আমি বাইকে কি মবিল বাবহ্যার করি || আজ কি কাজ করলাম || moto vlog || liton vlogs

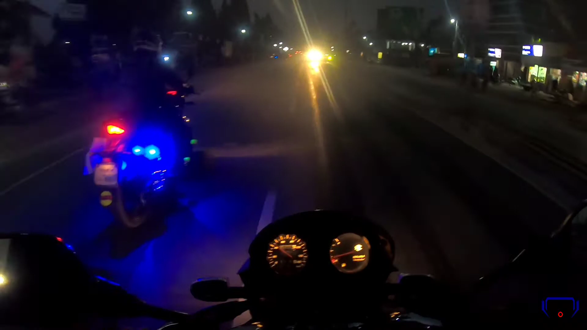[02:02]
This is the terminal and this is the Dhaka Road.
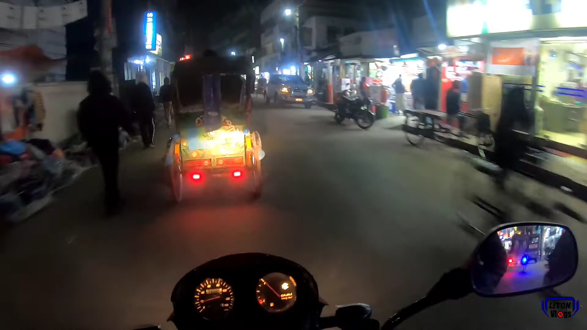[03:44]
The park is on the way of the village. We are back to the village. We are back to the village.